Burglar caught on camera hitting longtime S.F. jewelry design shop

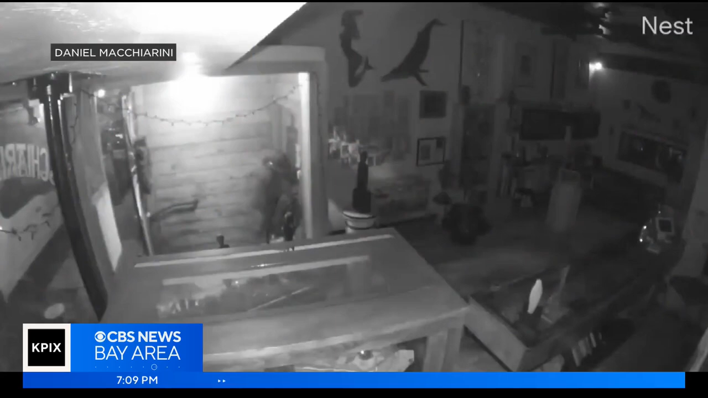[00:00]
Surveillance video shows the moment a man broke into Macchiarini's creative design in North Beach. The man spends several minutes inside the shop rummaging through cases and drawers,
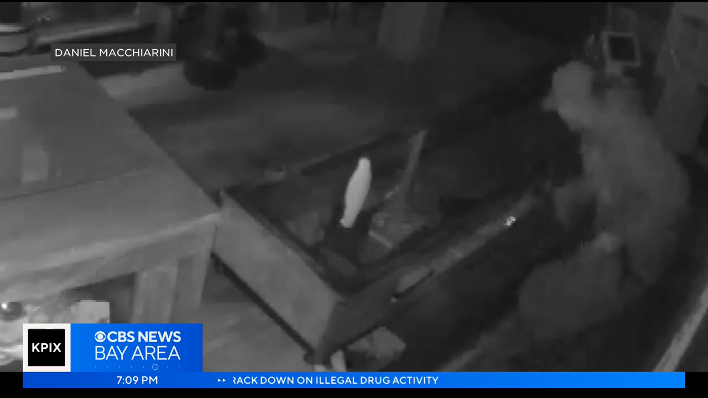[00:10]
stealing what he can before taking off.